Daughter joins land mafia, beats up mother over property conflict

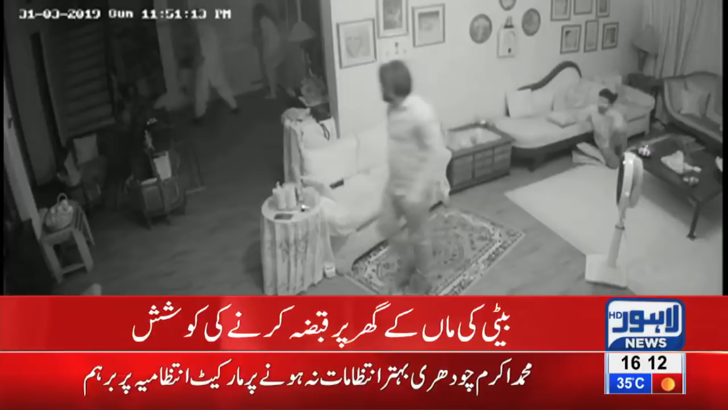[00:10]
مسلم لیگ نون کے ایم پی اے کا بیٹا نکلا تفصیلات جانیں گے اپنی نمائندے ارسلان حیدر سے ارسلان حیدر کیا ماجرہ ہے بیٹی ماں کے دشمن بن گئی کانا کے علاقہ تھانا نکسر کلونی کے دودھ میں یہ واقعہ بیش آیا جسے بیٹی کی ماں کے گھر پر قبضہ کرنے کی کوشش کی گئی بیٹی اور قبضہ مافیا کا گھر میں گھس کر خاتون پر تشدد کیا گیا ہے لاہور نیوز نے تشدد
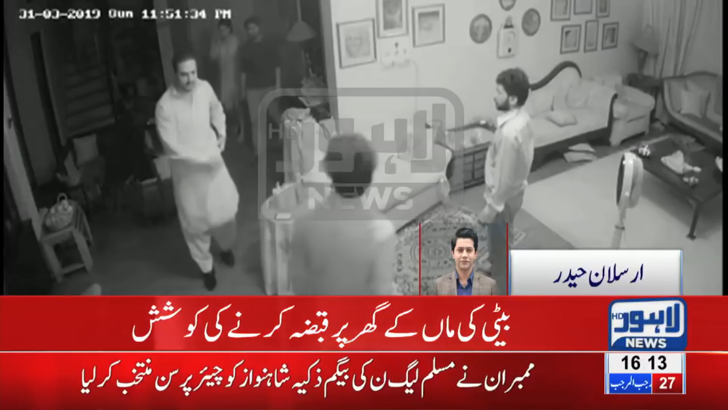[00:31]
کی سی سی دی فوٹیج جو ہے وہ حاصل کیا فوٹیج میں دیکھا جا سکتا ہے کہ جو ملزم ہے وہ علیہات گجر کیا نہ کیا بیٹا آمیر گجر بتایا جا رہا ہے جو کہ خاتون کو تشدد کا نشانہ بنا رہا ہے اور اس کے پاس اس کا ملازمین پر بھی تشدد کر رہا ہے پولیج نے واقعہ کا نوٹس لیتے ہوئے ملزم کے خلاف مقدمہ درج کر دیا اور ملزم کی گرفتاری کے لیے پولیجر کہنا ہے کہ چاپے مارے جا رہے ہیں واقعہ کا مقدمہ جو درج کیا